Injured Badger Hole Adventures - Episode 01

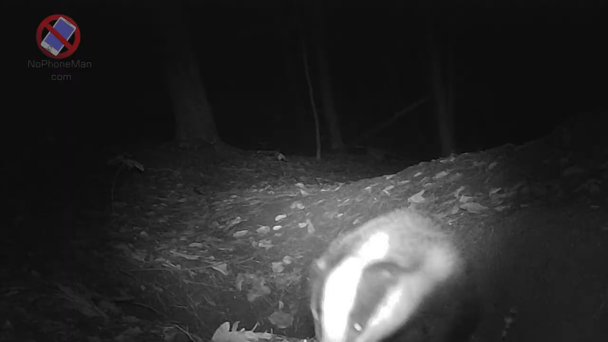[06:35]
I did capture the badger that lives here, and he was a nice healthy badger.
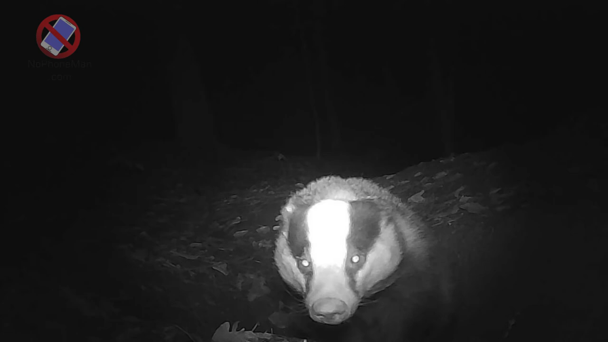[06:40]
Then after I lost the camera, I haven't had anything here to capture what's going on for a few weeks. Then I put the camera in front of the hole which he uses, which I know he uses because I wanted to know how he is, and well, he's injured.
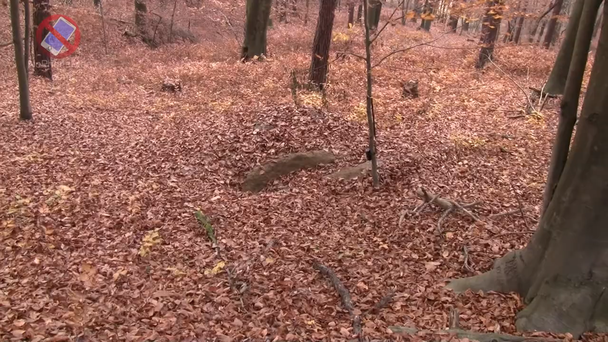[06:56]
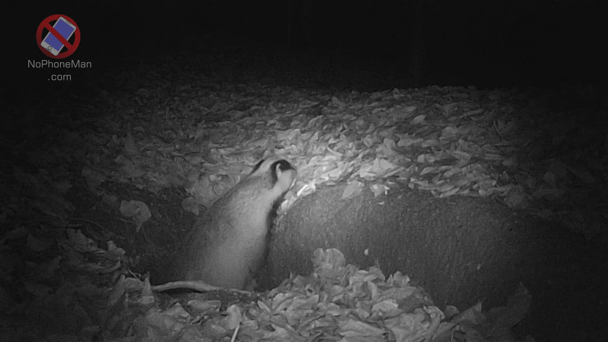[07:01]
He limps, cannot walk, seems like his left front paw, I think it's left front paw, it's front paw for sure, I think it's left, I'm not even sure now if I remember correctly. Well, I mean, I watched the videos from the camera for the first time after I installed it here, and he cannot walk. And the camera has been here, I mean, had been here before I
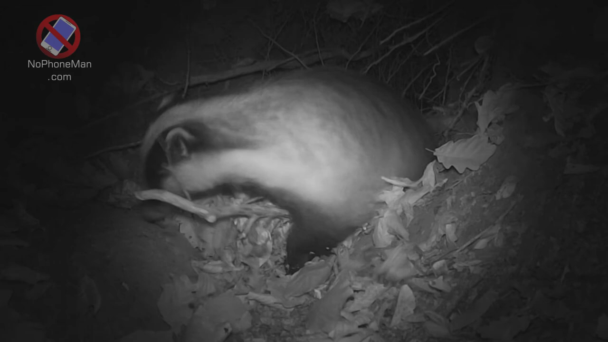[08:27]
Really fat, you can tell they're getting ready for winter. Okay, so here's my camera, here's the hole.